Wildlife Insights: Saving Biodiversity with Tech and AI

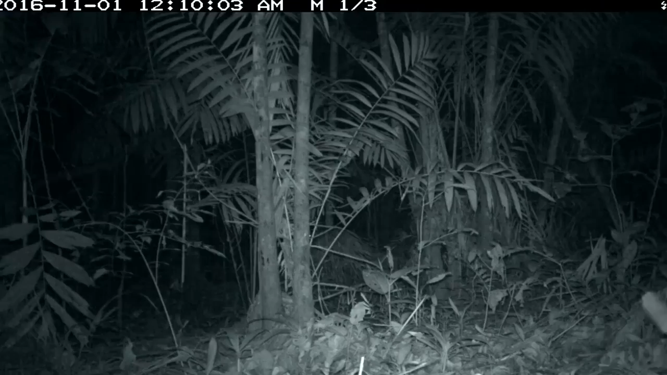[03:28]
The first priority for the AI models is being able to distinguish if there is an animal in an image or if there's just a blank background with no animal in it.